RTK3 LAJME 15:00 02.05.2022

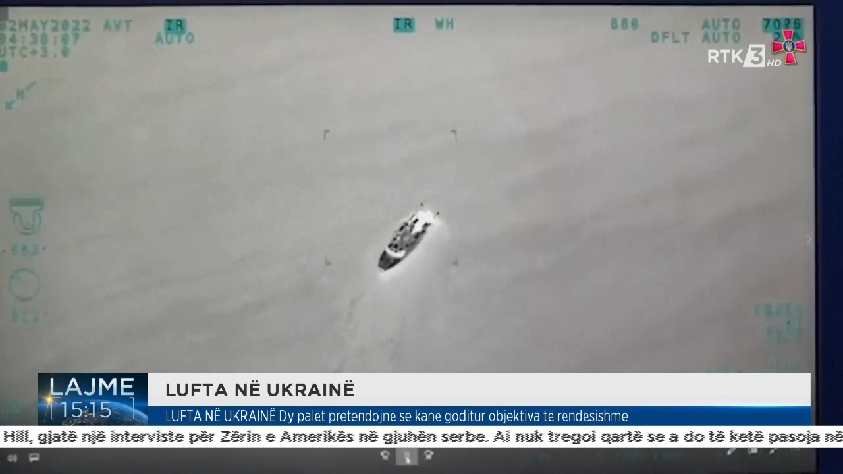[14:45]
Pamjet e pa verifikuar atë dronit të lëshuara nga ushtria Ukrajinase duke të se tregojnë dy anije që janë
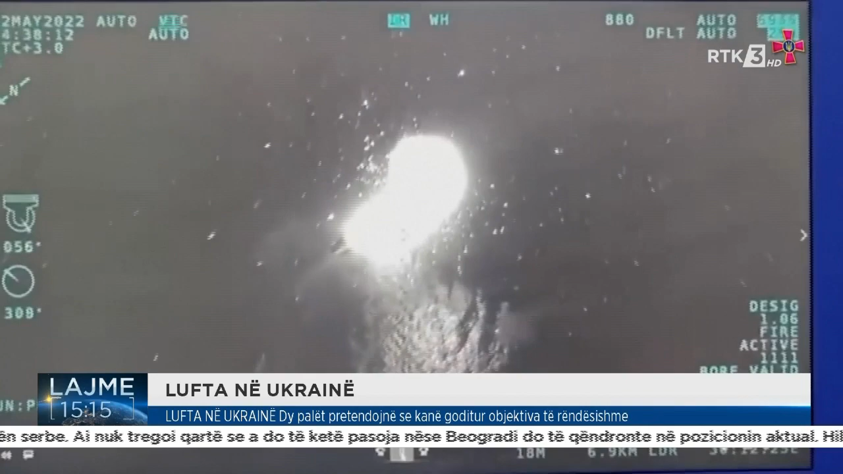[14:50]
shënjestruar nga raketat nga airin dërsa po patrullojnë në detin e zi por Moska endë nuk i është përgjigjur pretendimet të dy apalet pretendojnë regulesht humbje të detajuara që i kanë shkaktuar njera tjetrës por jo të gjitha mund të verifikohen nga mediat në mënyrë të pavarur.